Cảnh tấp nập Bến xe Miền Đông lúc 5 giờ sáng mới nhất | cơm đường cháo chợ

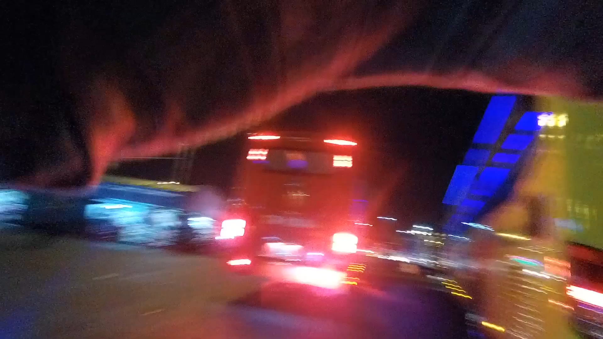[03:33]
Hạng thương gia, cái xe này, hiện nay những cái xe đời mới chạy rất là ok luôn, gọi là mobile home luôn à. Ngoài cái việc vận chuyển hàng khách đấy, hành khách đấy, thì đa số các xe này người ta còn vận chuyển thêm người nữa, hàng hóa nữa, vận chuyển xe nữa, cho nên là mọi người thấy rất là tấp nập luôn á.
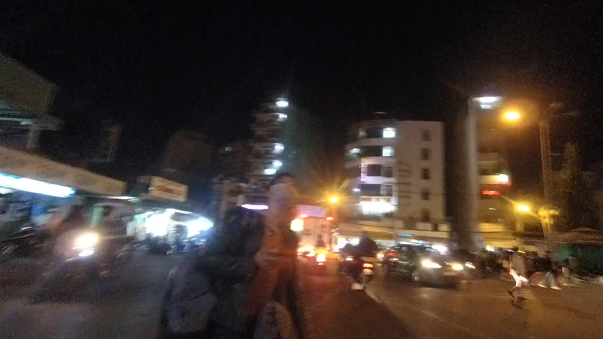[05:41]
Ok. Quay cho mọi người xem là có xe, có xe.
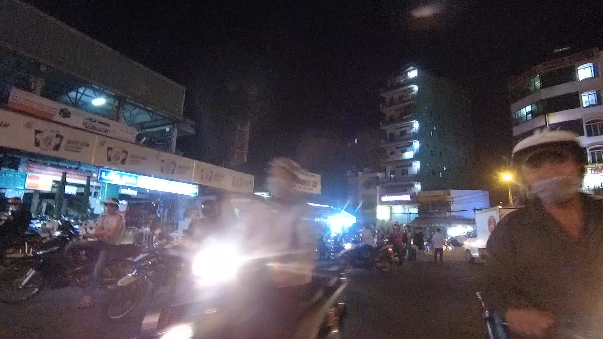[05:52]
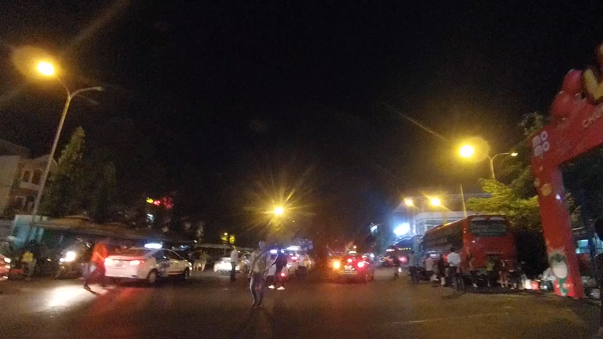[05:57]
Quay mọi người cái cảnh đó, đó khu vực máy quay này, tấp nập không?